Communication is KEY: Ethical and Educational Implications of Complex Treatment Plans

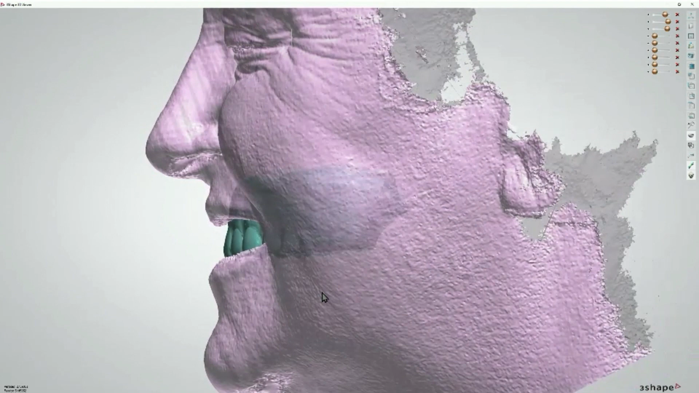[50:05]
in on surgery day so when we get a facial scan like this it's a super powerful way
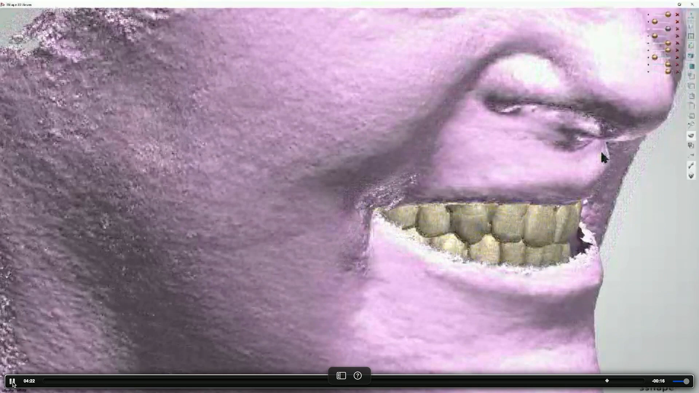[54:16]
everything in order to make it actually fit it's really subtle kind of hard to tell if you don't
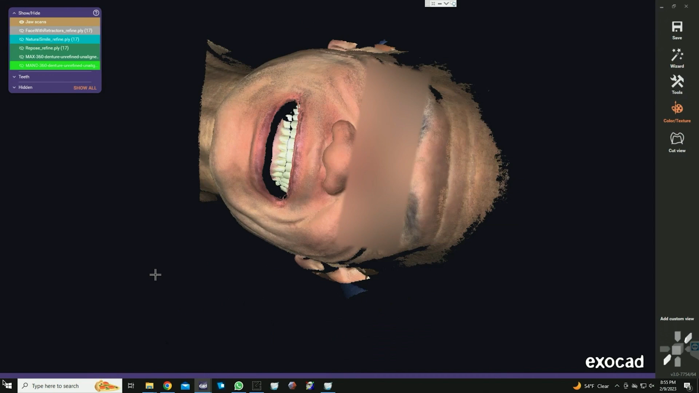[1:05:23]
I need to get some alignments done on. So I have a minute, so I'll show you what I've done here. So this is the scans here.
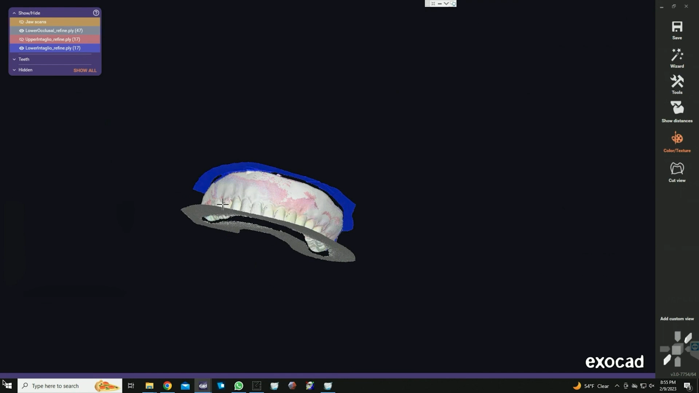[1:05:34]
So we've got a whole bunch of scans from the doctor first off. You have Duchesne smile, face with retractors, upper and lower intaglio, and occlusals of these things, of the dentures. And then natural smile, and then repose with the lips at rest.
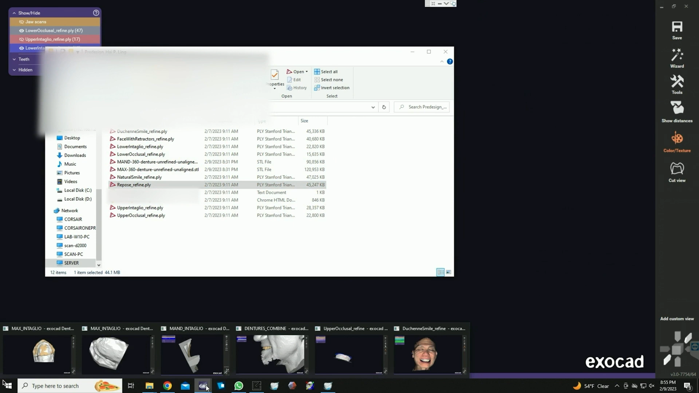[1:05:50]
So what I did first was I opened up a dummy order, brought in the occlusal surfaces of the dentures,
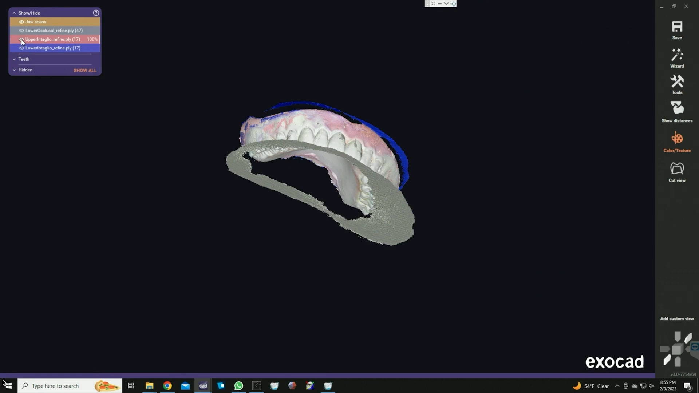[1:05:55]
and then what I did was I brought in the intaglio surfaces of the dentures and aligned them.
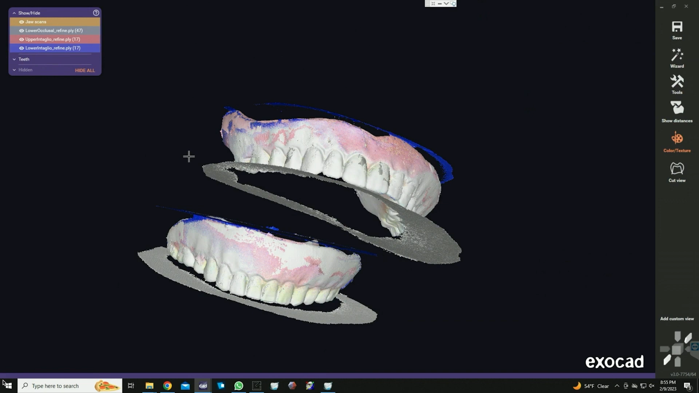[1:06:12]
So then what I did was I saved these files inside this folder as manned and max 360 denture unrefined on the line.
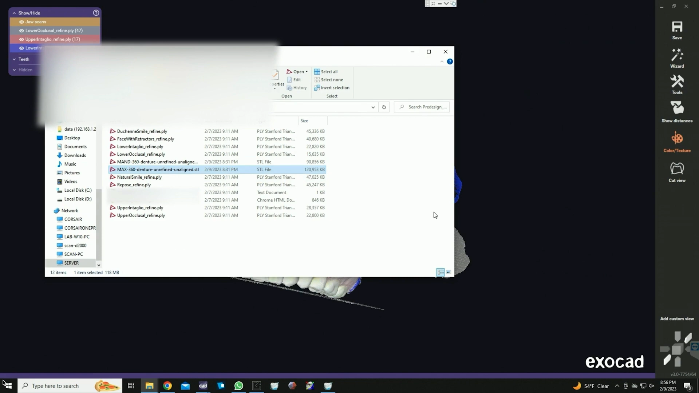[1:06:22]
Just because they are still both open shell, we're going to bring them in a mesh mixer,
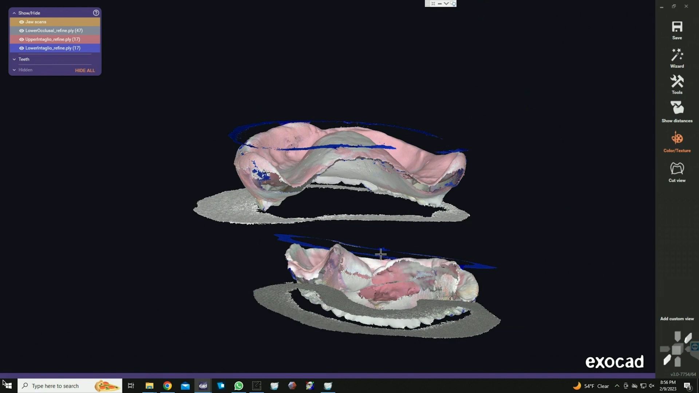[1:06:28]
do a little bit of bridging and closing so we get some closed objects.
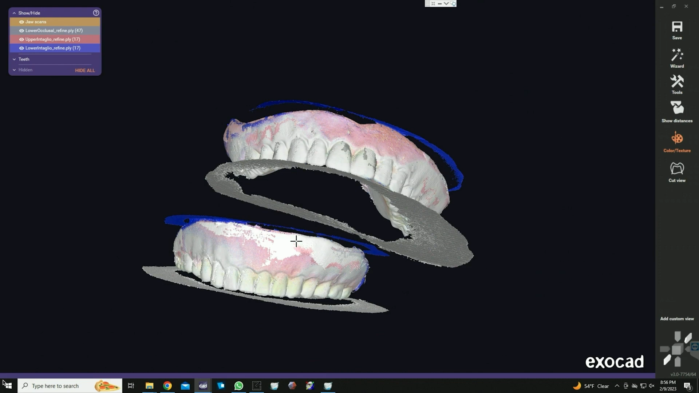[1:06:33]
I think we're going to have to print these actually in hand articulate just to see if we can get something close, and I'll show you why. So what we did next is I brought in the face scan. So I started with the Duchesne smile just because we had the most teeth exposure on that one.
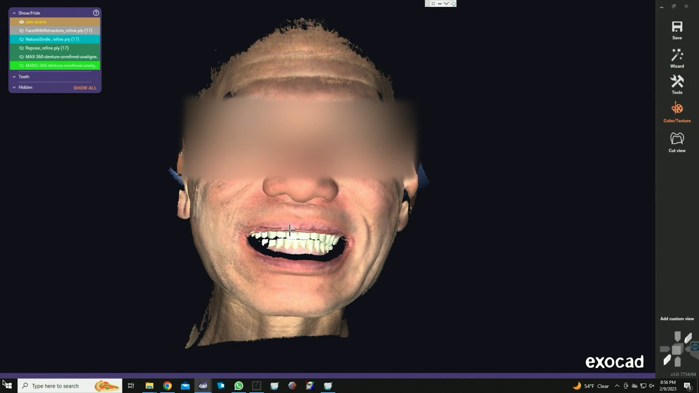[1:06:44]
Brought that one in, and I started to align the faces. So the first one was the face with retractors, and I aligned that teeth to teeth, maxilla to maxilla. And we can see here we've got a pretty good alignment between those two. You can see they're pretty much all blue, so we've got a pretty good alignment. But you'll notice in the mandible with those retractors in, I think what happened was the patient's lower actually slid to the side.
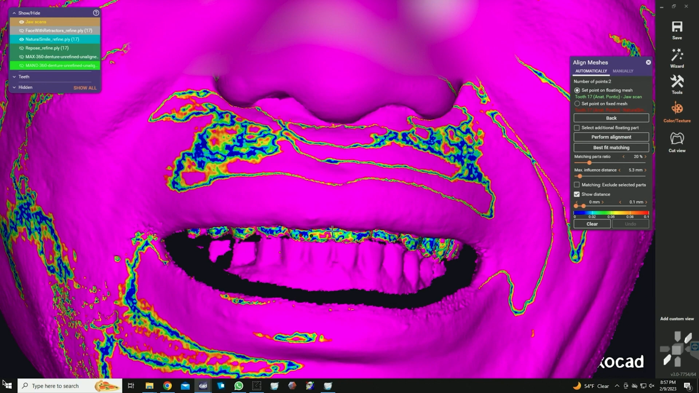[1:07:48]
Not a lot of teeth showing, but we got quite a bit of blue, so I'm pretty happy with that alignment.
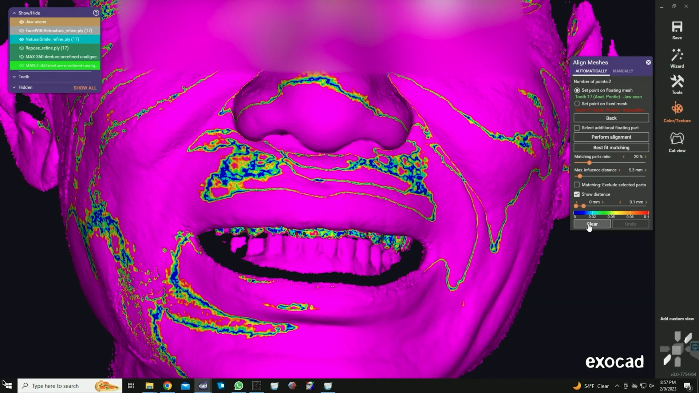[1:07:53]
And I'll show you something else a little bit later why I think those alignments are all pretty good. One thing I will note here is if we look at it from the profile, I believe, based on my alignments, that his Duchesne smile, the patient actually went into protrusive, and that his natural smile is the one that's in his centric relation or the most retreated position here.
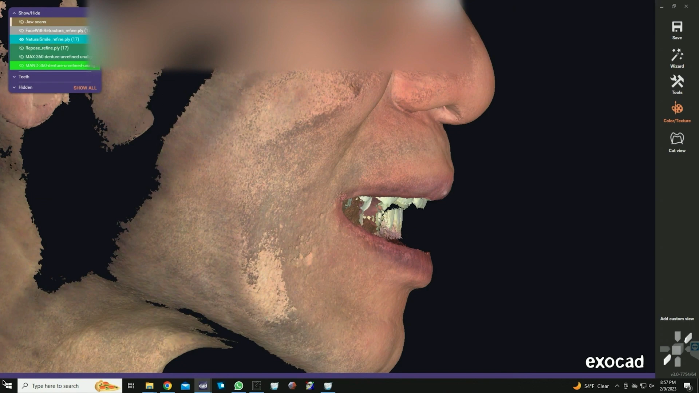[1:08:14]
So what we're going to do, I think, is we're going to use that natural smile as our alignment and reference for our maxilla and mandible alignments. So the last one, what I did was I brought in the repose.
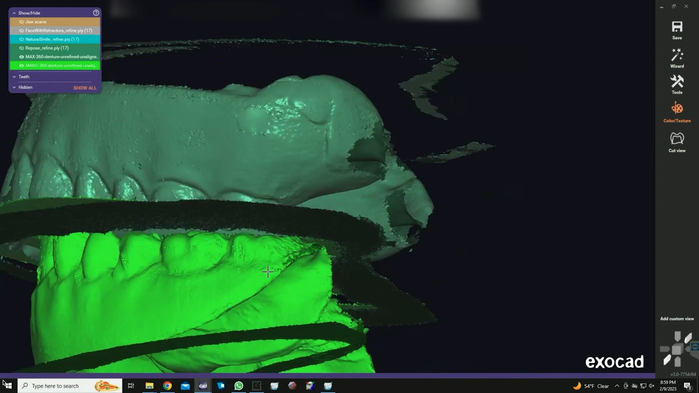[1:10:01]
where this one we're a little bit closer in terms of the relationship between the two. It still looks open to me. So I think what we're going to have to do is we're going to have to print these off,